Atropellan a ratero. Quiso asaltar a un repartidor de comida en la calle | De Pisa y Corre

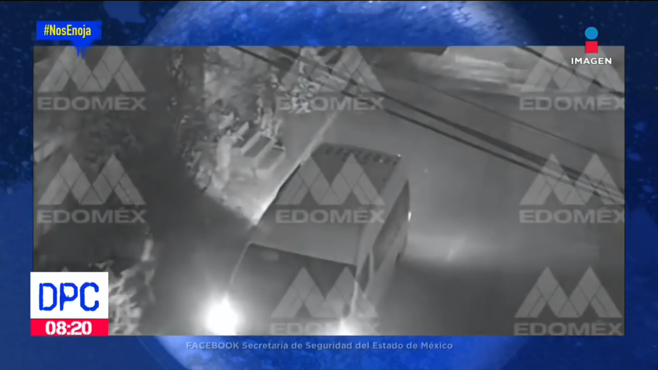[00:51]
Ahí vamos a ver las imágenes. Afortunadamente, dos personas más se dieron cuenta de lo sucedido y auxiliaron a esta mujer pidiendo ayuda a las autoridades.
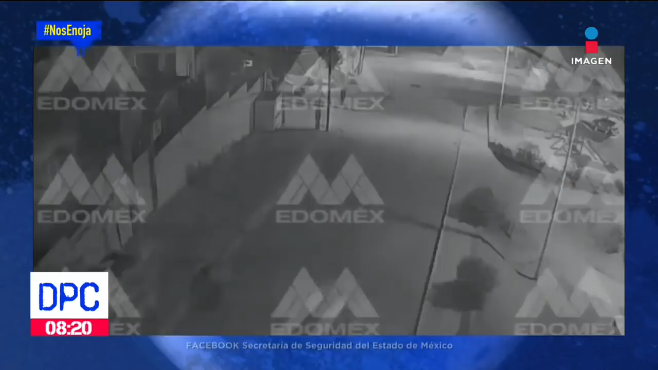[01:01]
Allá abandona a esta mujer a su suerte.
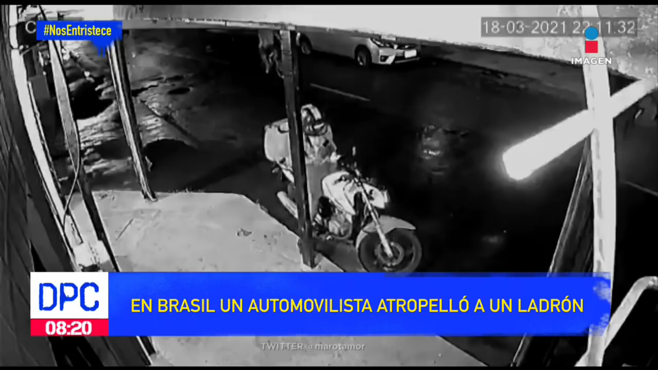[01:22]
Como se puede ver, la víctima fue interceptada por un delincuente que lo amagó con un cuchillo. Ahí lo está asaltando. Sin embargo, un automovilista que estaba detrás de él se da cuenta de todo esto, del robo, y pues decidió acelerar y atropellar así, a este lado. Le dio una ventona a la cárcel. ¿Qué, Manolo? Le dio una ventona a la cárcel. Y sí, y sí.